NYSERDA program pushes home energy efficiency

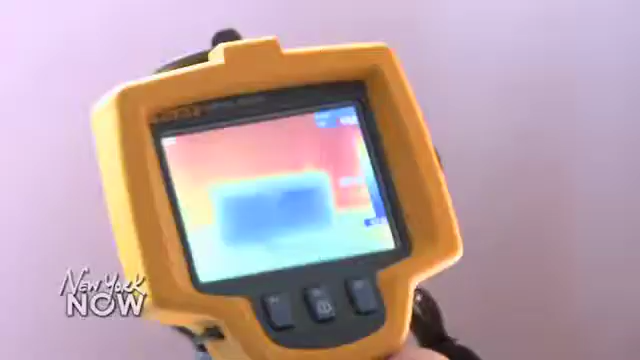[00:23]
You're looking at the cold air coming through the return register with the blower door on.
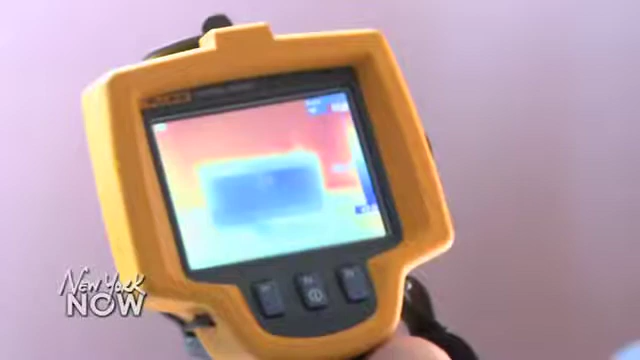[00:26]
That's the diagnosis from an energy efficiency audit.
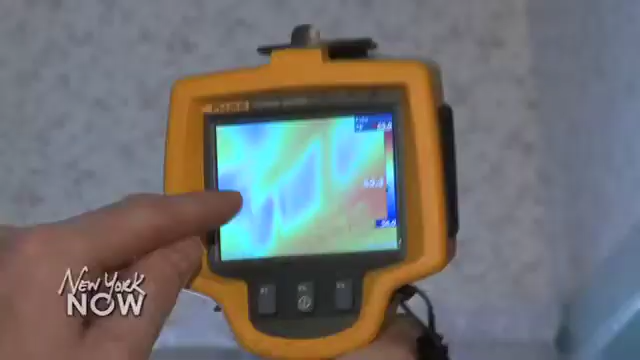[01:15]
Right there, you can see the studs, and that's the actual bays that have no insulation or air sealing whatsoever.